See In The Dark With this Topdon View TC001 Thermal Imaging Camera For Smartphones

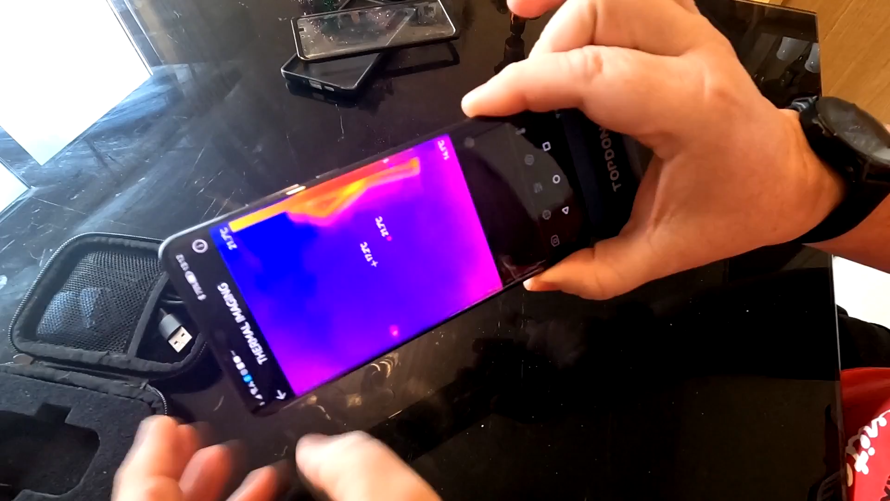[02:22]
we get a reading because my phone case has been plugged into my phone yeah it's actually retained a bit of the heat signature and it
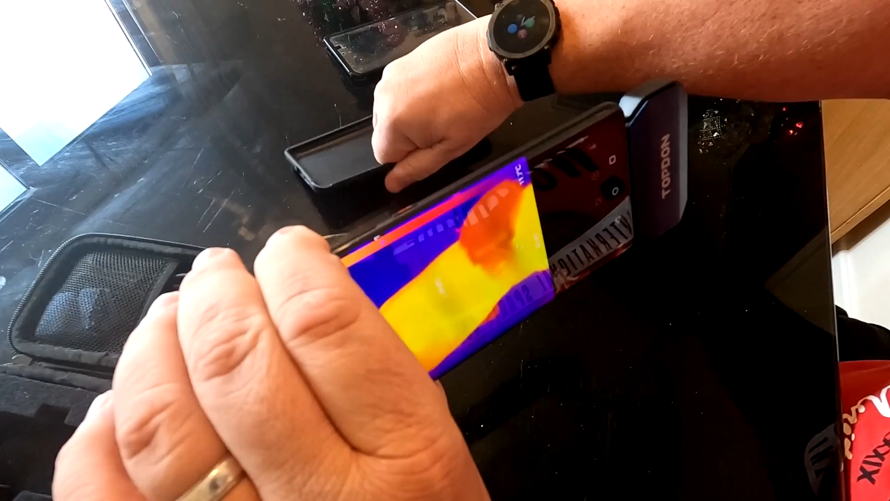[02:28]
is a little bit warm so there you go you can see my hand there
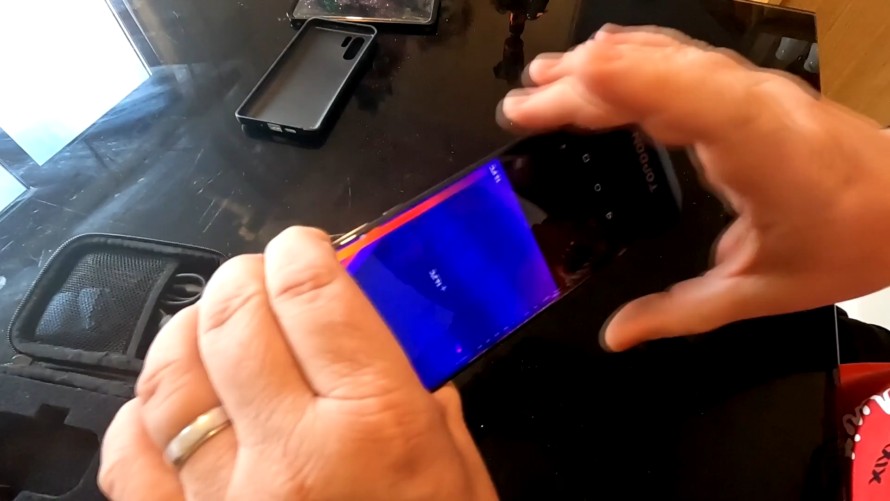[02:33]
and what you probably can't see as well is that wherever you point it it reads the different temperatures on the screen where
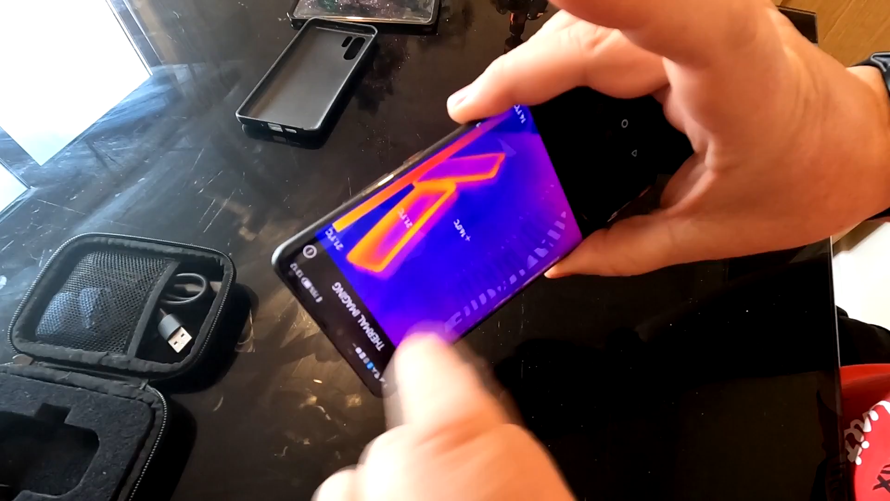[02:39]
they vary to the extreme so for example there's my hand there
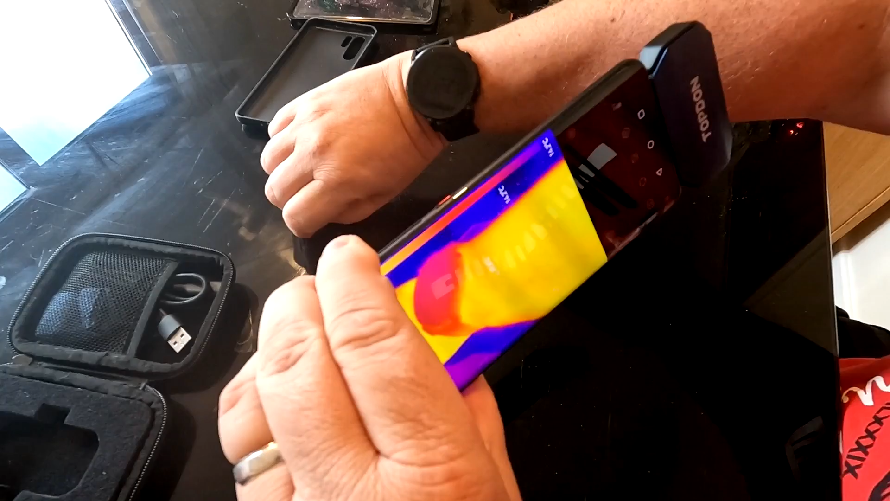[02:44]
my hand temperature is showing about 29 degrees centigrade my wrist is 31 and you can see my watch is actually cold at the moment or colder than my wrist you may ask what you can use it for well
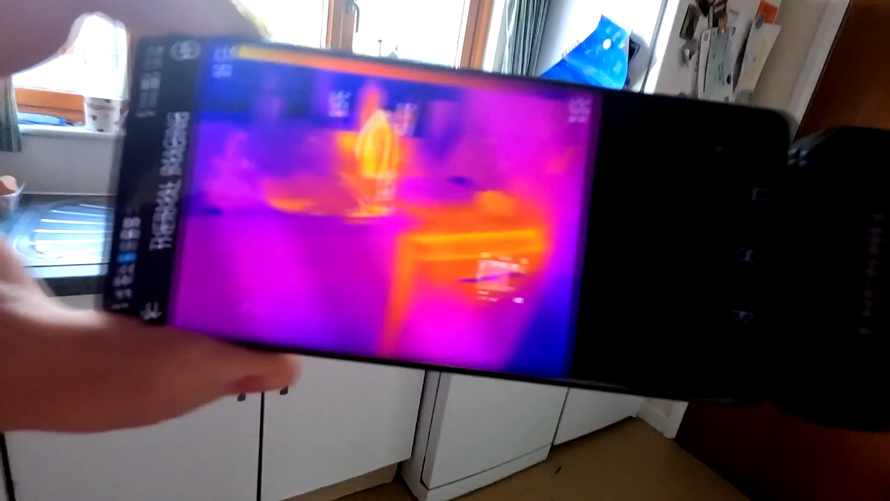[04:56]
can see that two items have been on one of them being the dishwasher down there as you can probably see just behind it
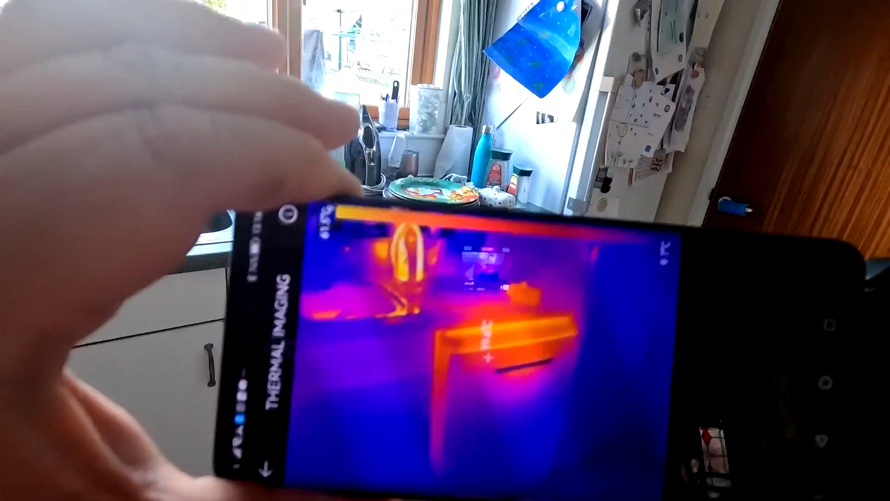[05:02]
that has literally just been turned off and also Sharon's just done the ironing as well i know exactly that she's done the ironing because the ironing's still hot
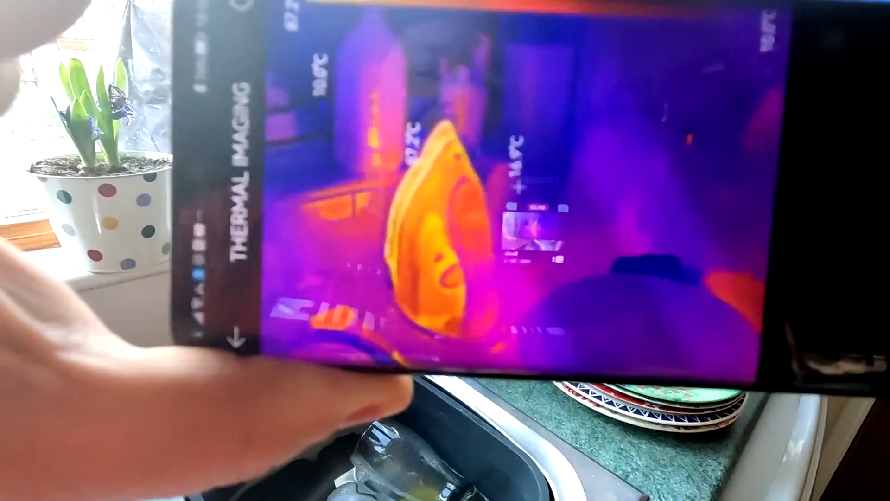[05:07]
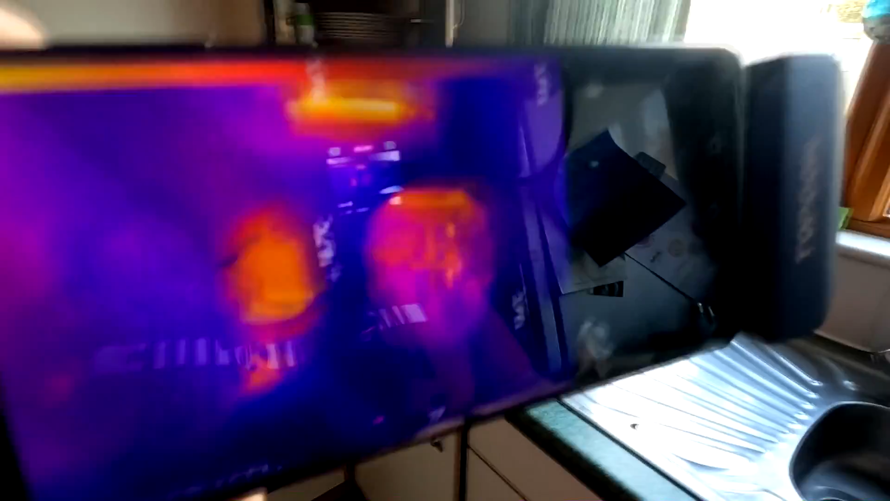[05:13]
so coming around here what else have we been doing there we go the kettle's been on as you can see over the back there and also the ninja
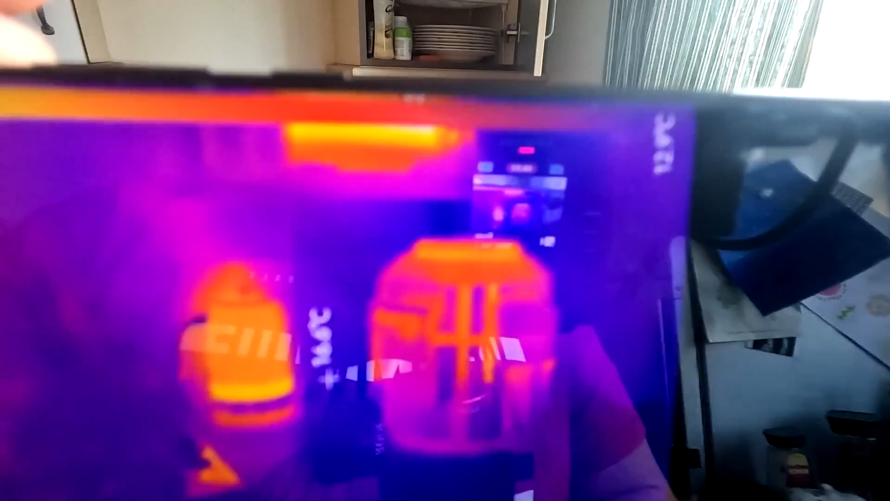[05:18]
food has been on as you can see below the oven hasn't been on as you can see look
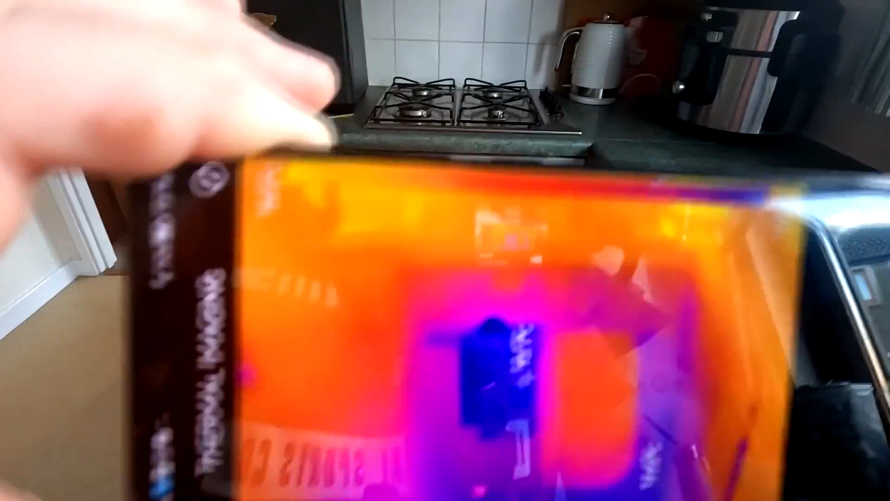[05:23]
so we don't use the oven and we just cooked a meal we basically use the air fryer there as you can see which is hot
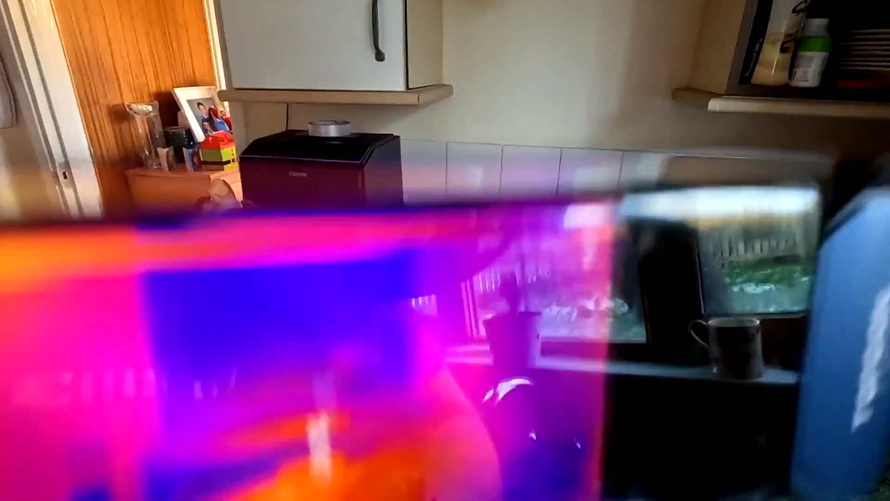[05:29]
over the back there and also the ninja foodie was turned on as well just to
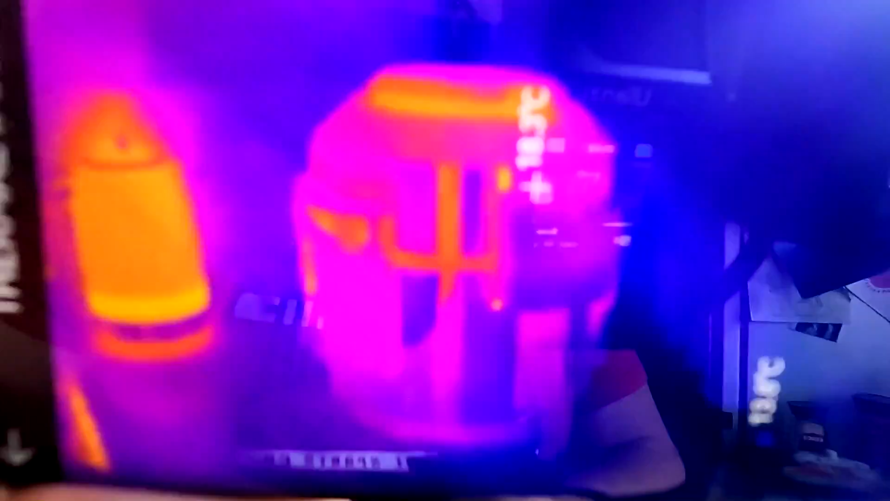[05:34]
use as a little heating oven instead of that big thing down there as you can see the main oven saving energy as well
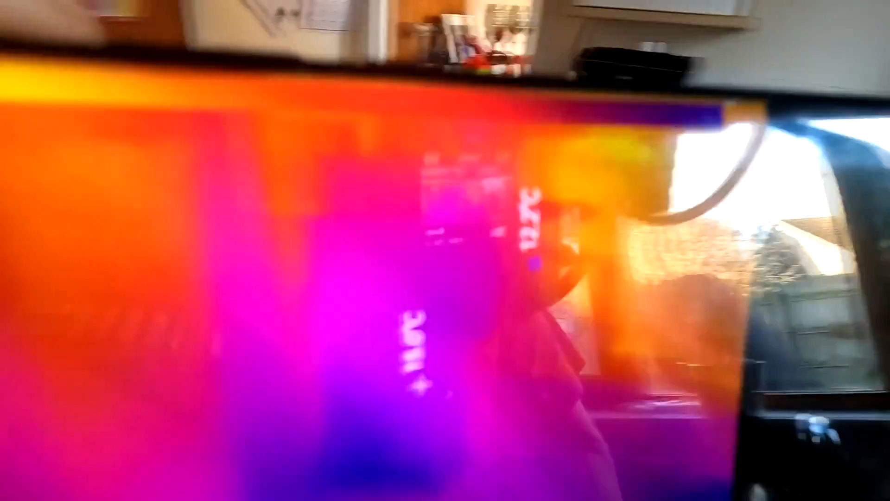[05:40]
so coming around here the microwave hasn't been used at all
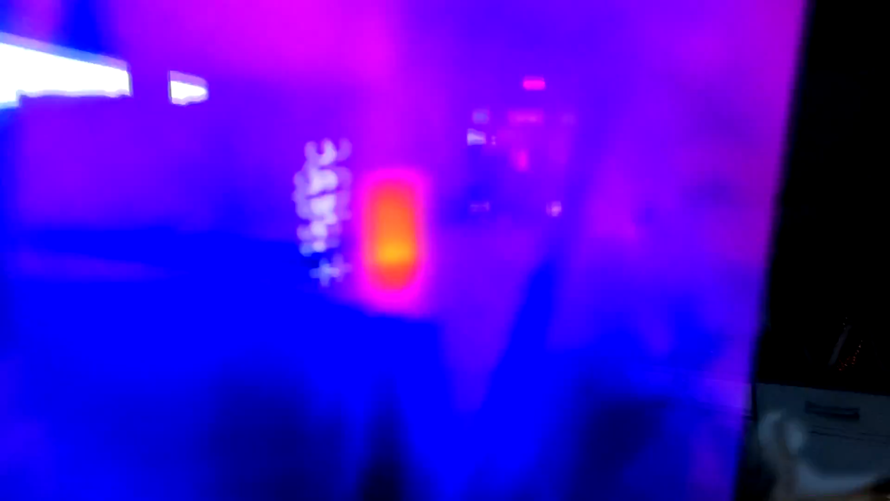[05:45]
but they've got the little uh energy meter there on the top which is generating a heat source
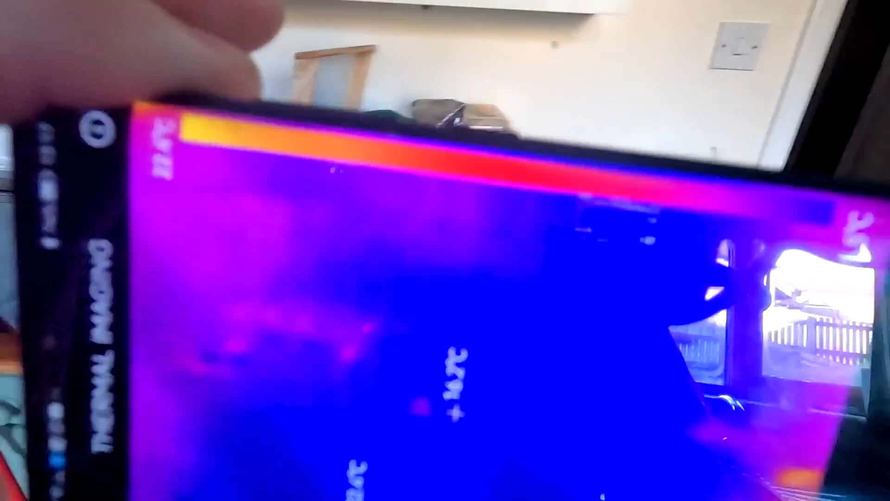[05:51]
and also oh look there's a cat so you could be out in the garden at night folks and you'd see that cat
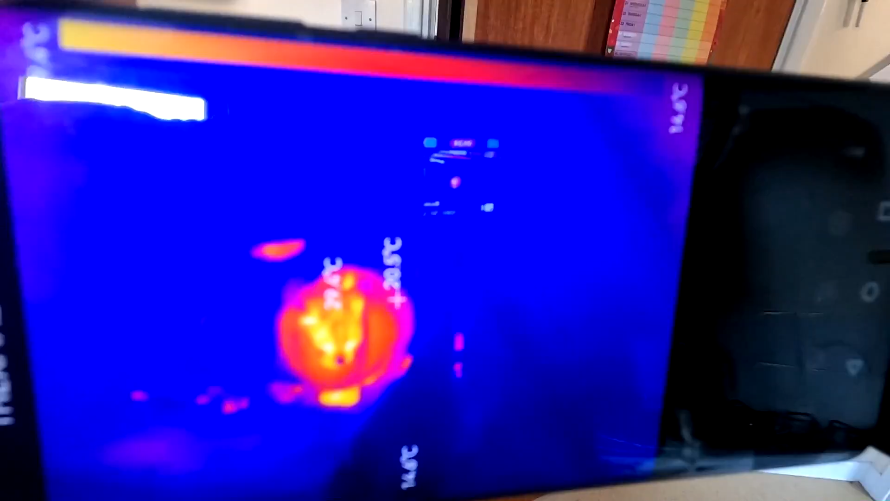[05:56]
because it would show up as a heat signature there look at that look there we go so
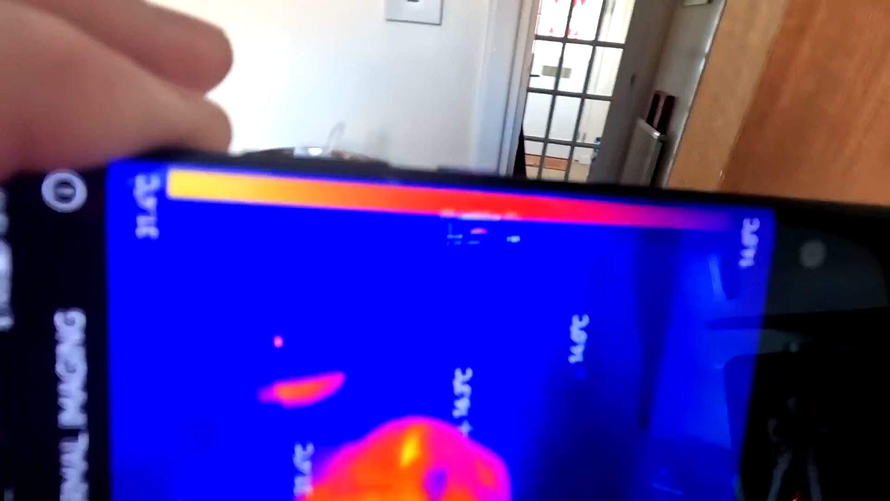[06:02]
coming around the house now uh we can also see that the central eating isn't on because no one can afford to run it anymore look the radiator's purple